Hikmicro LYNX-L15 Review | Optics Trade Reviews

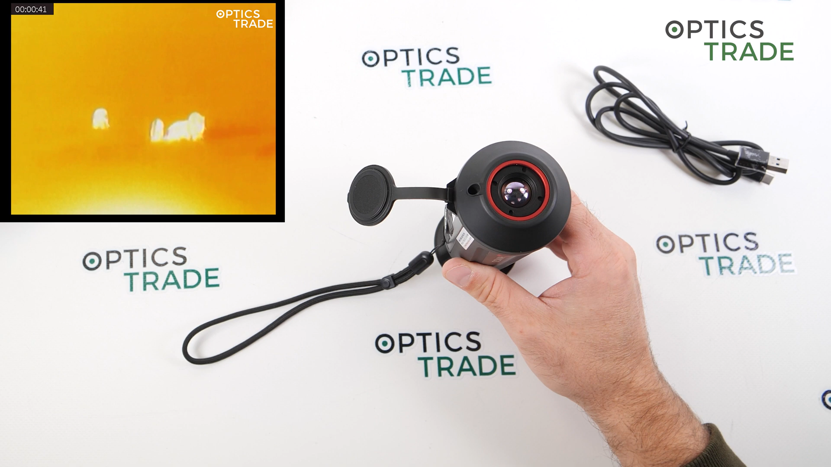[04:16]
are four color modes and it's easy to use them with glasses you just need to
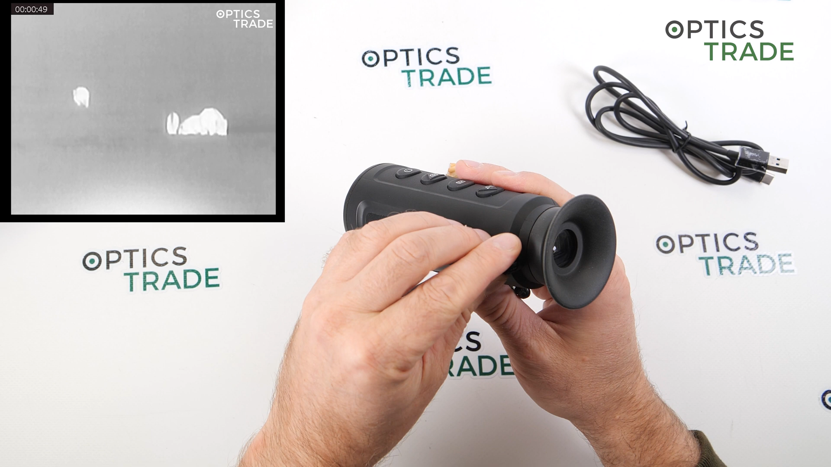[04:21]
to adjust the the the opter setting correctly if you go to the display